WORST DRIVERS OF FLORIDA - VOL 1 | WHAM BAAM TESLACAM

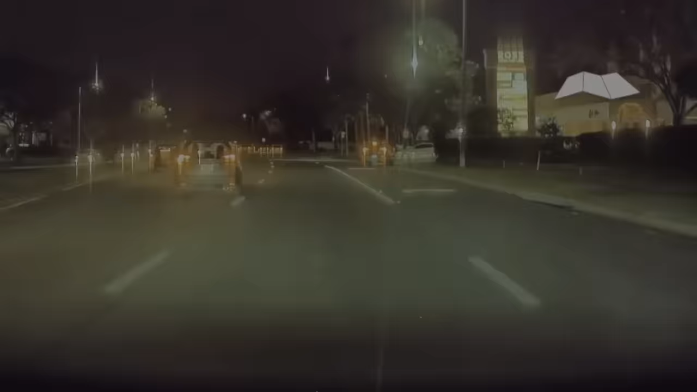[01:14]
Agus was driving in Orlando, Florida, when a guy ran across the road and dropped something in front of him.
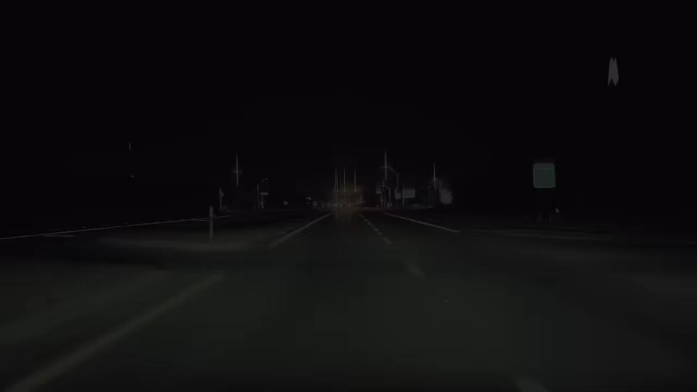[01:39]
Dario was driving his Model 3 Performance in Panama City, Florida.
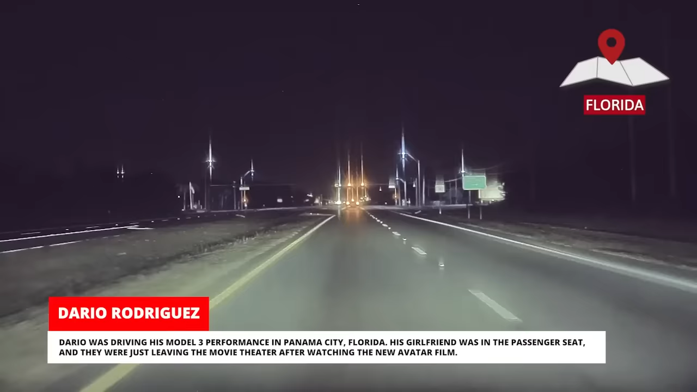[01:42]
His girlfriend was in the passenger seat, and they were just leaving the movie theater after watching the new Avatar film. When Dario slowed down for a red light, they suddenly felt a large impact from behind.
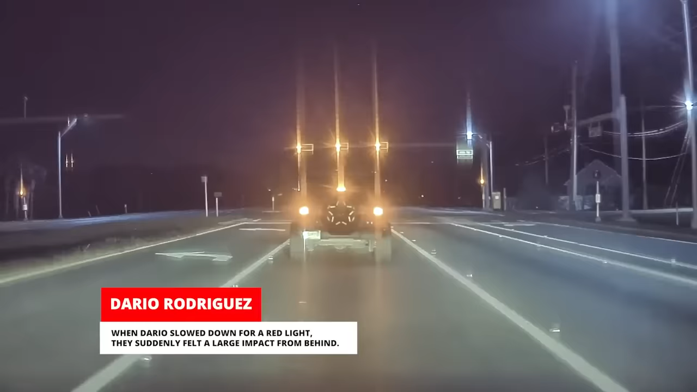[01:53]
The driver behind them had rear-ended the Tesla at full speed, sending it spinning 180 degrees.
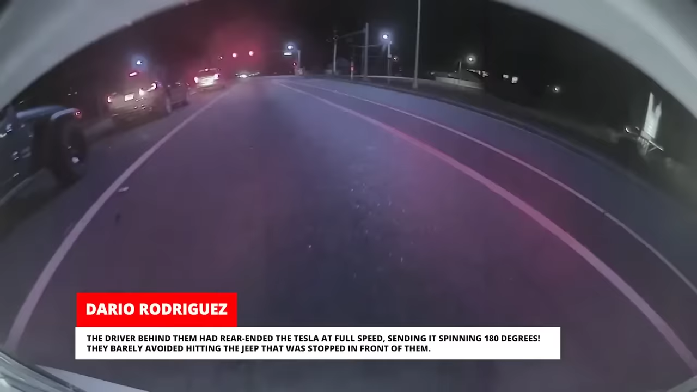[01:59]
They barely avoided hitting the Jeep that was stopped in front of them. The driver at fault turned out to be a teenage girl with her friends, and they'd actually been at the same movie.
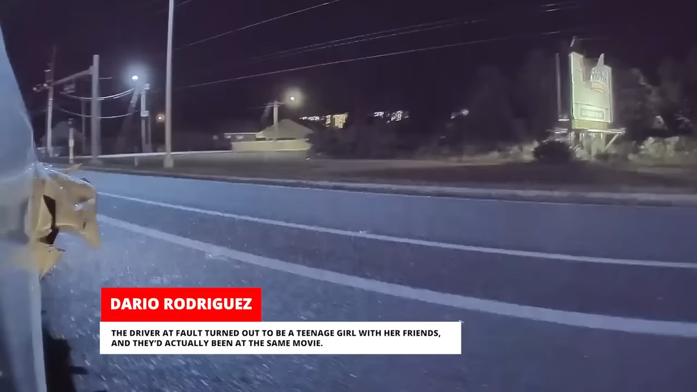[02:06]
The police were contacted, and a police report was made.
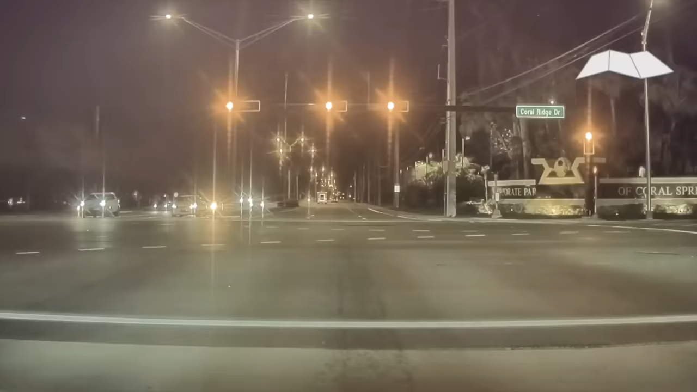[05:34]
While driving in Coral Springs, an Audi SUV driver mistook the left green arrow for a green light and ran a red light, crashing into an oncoming vehicle turning left. A police officer happened to be sitting at the red light and witnessed the whole thing, and he rushed over to make sure everyone was okay.
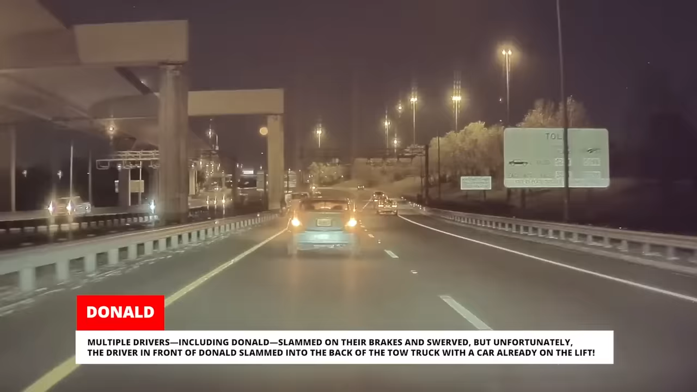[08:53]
the driver in front of Donald slammed into the back of the tow truck with a car already on the lift. Donald pulled over and checked on the drivers involved.
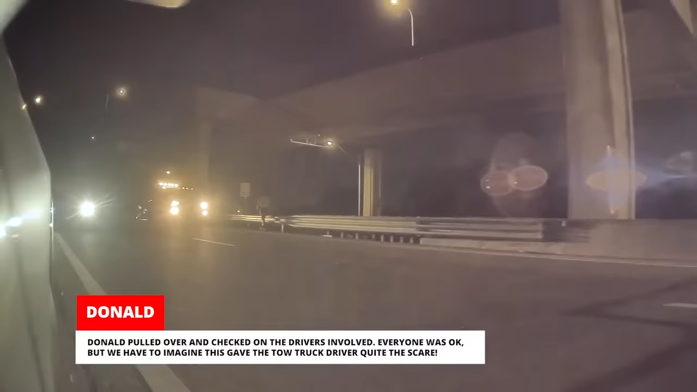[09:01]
Everyone was okay, but we have to imagine this gave the tow truck driver quite the scare.
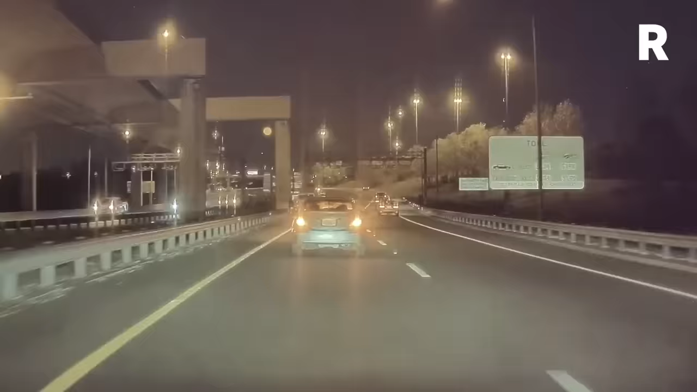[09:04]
As for the cars, Donald is certain both of them will be deemed total losses and that the tow truck dropped them both off at a junkyard. He was sitting at a red light in his Model 3 when a Scion approached from behind.
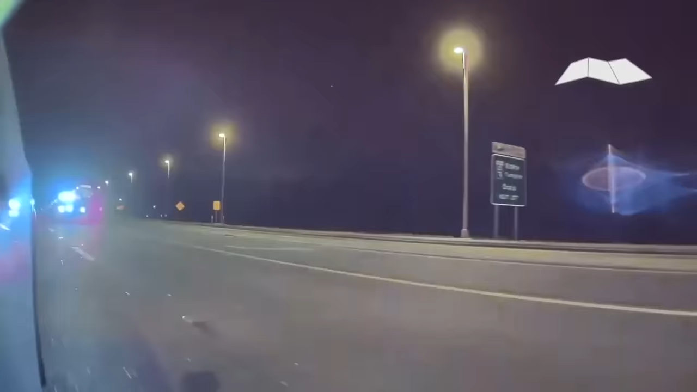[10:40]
Josh was driving his Model X in Mineola, Florida, when he was suddenly passed by a police car.
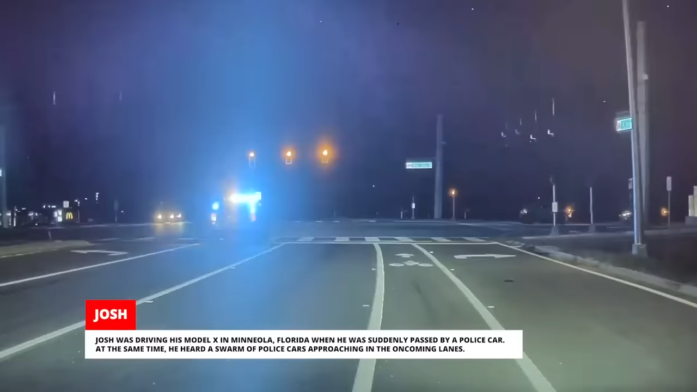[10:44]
At the same time, he heard a swarm of police cars approaching in the oncoming lanes. A stolen semi was fleeing the police, ran a red light, and was broadsided by a Jeep,
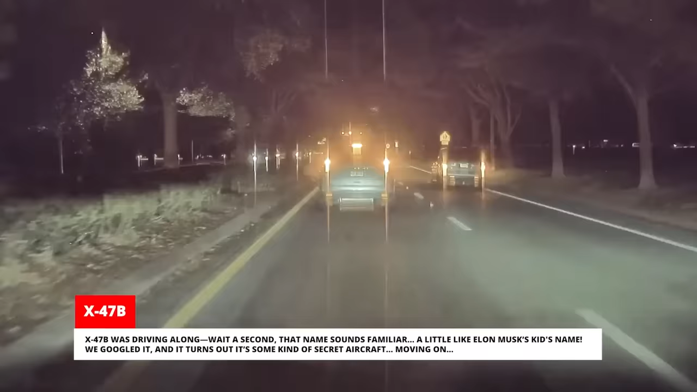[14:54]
Moving on, as X47B approached a red light, an aggressive BMW driver cut him off while he was merging into the leftmost turn lane, even though there was plenty of room behind him.